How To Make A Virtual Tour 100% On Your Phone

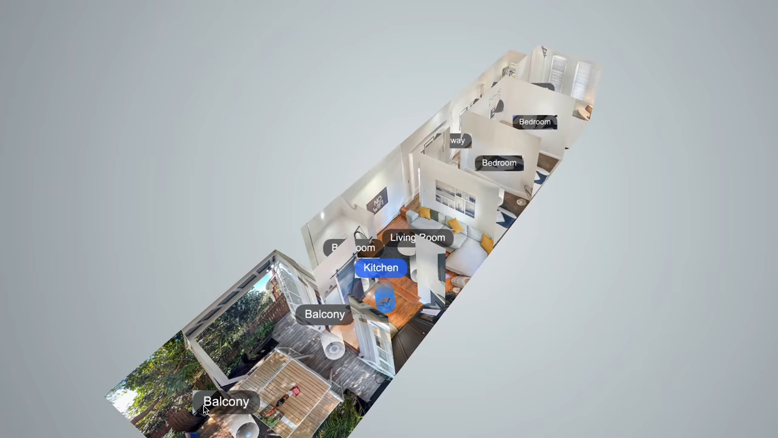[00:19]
but I was able to generate a dollhouse,
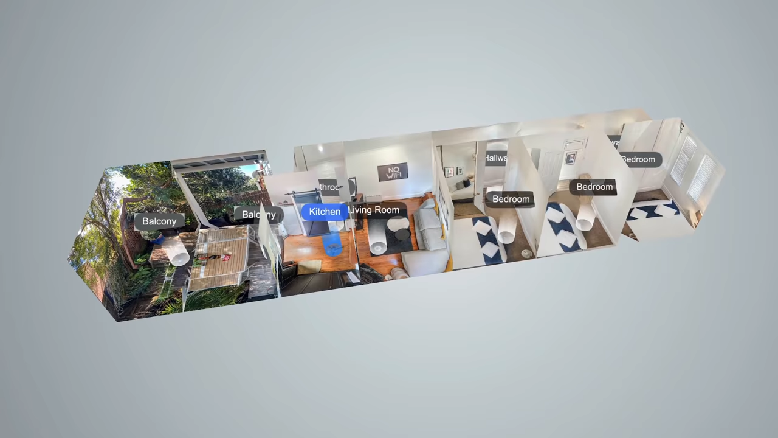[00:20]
a floor plan, and the shooting and editing time took less than 30 minutes.